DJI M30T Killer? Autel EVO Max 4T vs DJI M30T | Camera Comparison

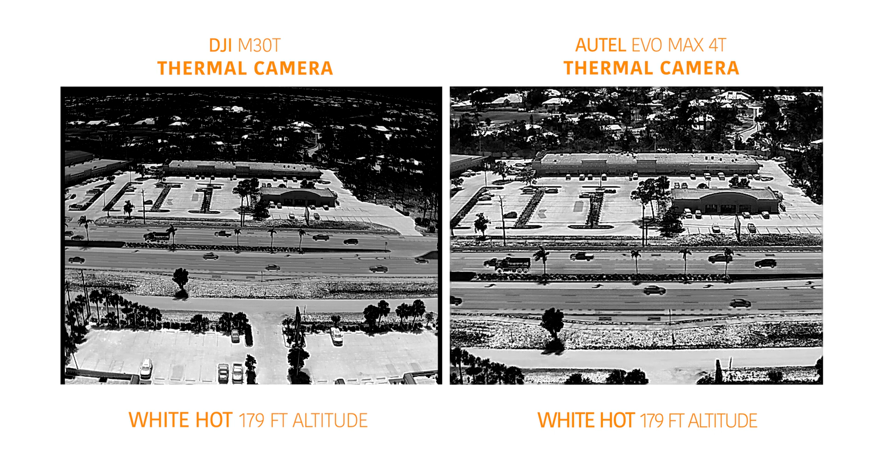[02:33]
Once again, you can see that there are not a lot of differences here in the quality between these two drones.
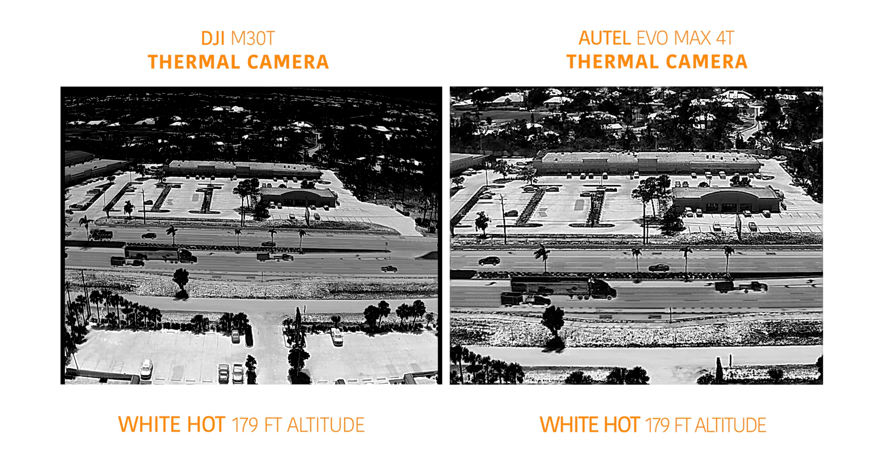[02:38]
There is a tiny bit more of quality on the thermal camera on the M30T.
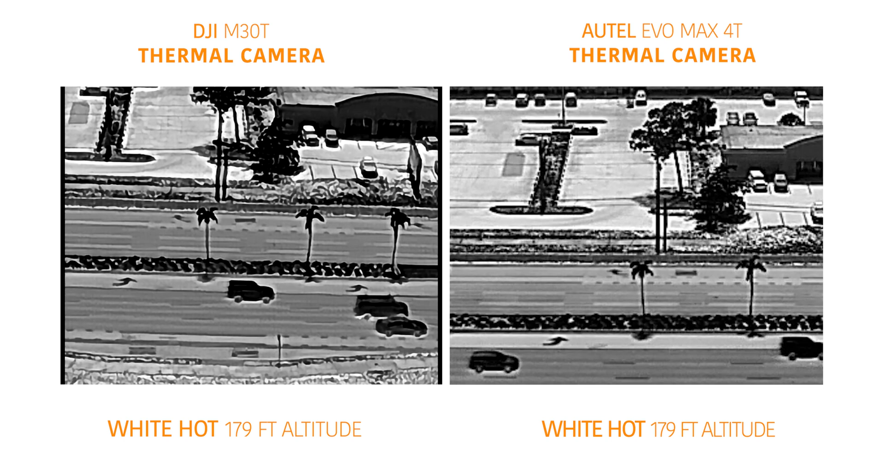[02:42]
Our take on this one is that the M30T is the winner of this test from a color and clarity standpoint,
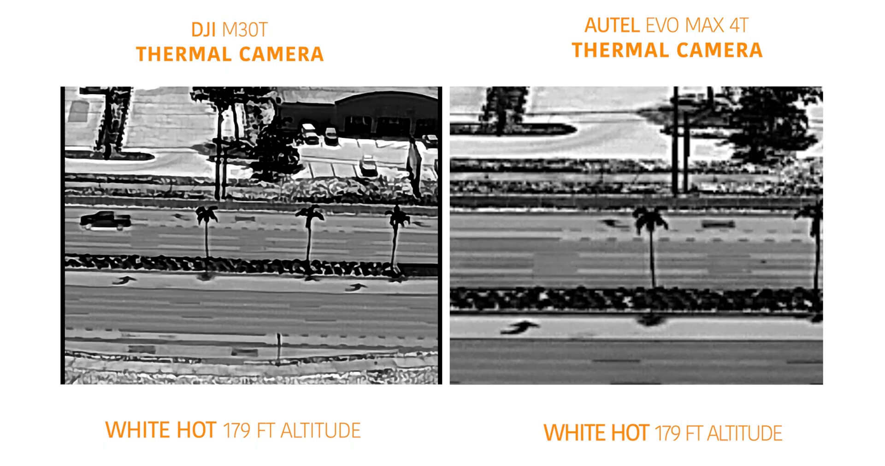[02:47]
but is it $5,000 more expensive winner? I don't think so.